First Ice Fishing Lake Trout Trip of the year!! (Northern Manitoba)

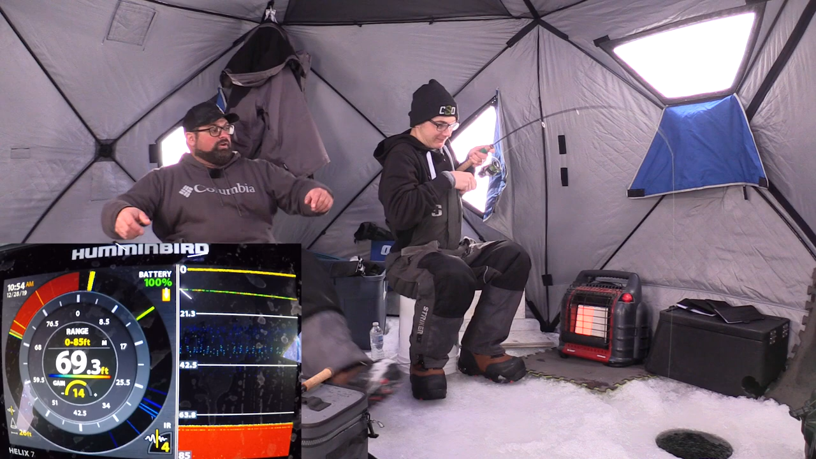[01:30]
On screen: depth 69.3 ft
Carl, here you go. See, they're just in the dead zone. Oh, and as if my battery's dying on my big camera. Keep fighting him. I'm gonna change the battery on that big camera. Keep fighting him. Keep fighting him. I told you I got hit. Yeah, you're right. I'm gonna change it. I can see him down there. He's still down at 35 feet. Okay. Right when the battery dies, of course, right?
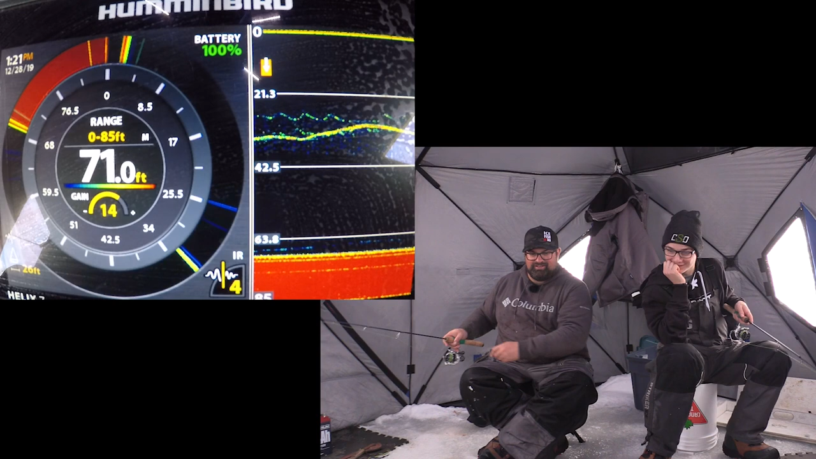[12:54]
On screen: depth 71.0 ft
Come on. Oh, it's coming to you. It's coming to you. For sure it is. Oh, come on. Oh, come on. Do it. It's a definite lake trout. I like how we both see that at the same time. Yeah.
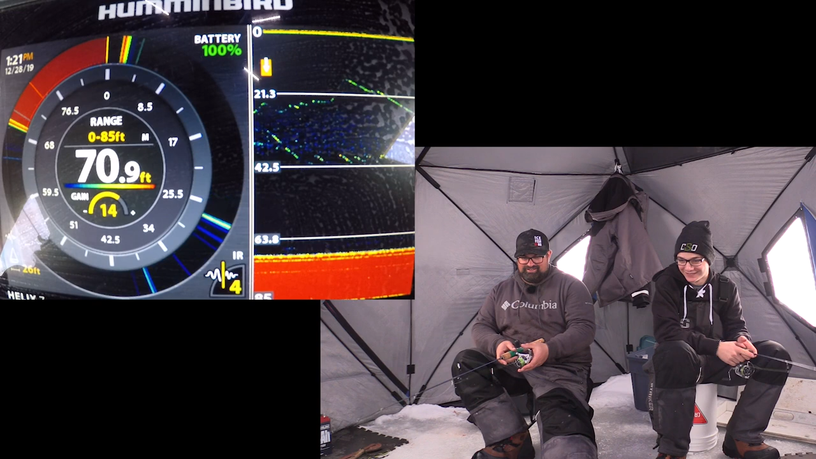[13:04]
On screen: depth 70.9 ft
Oh, he's on me. It's coming on you. Or they're coming to me.
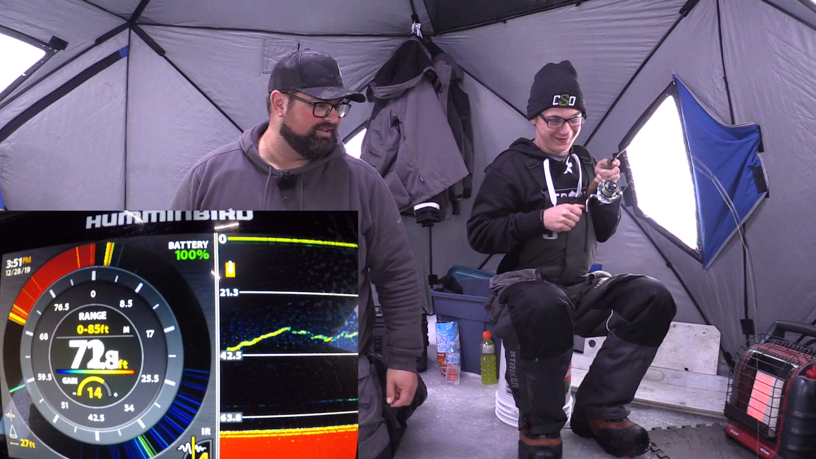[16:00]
Doing good. I love how you're staying on them heavy. That's the good thing, is ever lots of people don't want to horse the fish too much, but when you give it, when it's your turn, you give it to them. You got him 17 feet right now.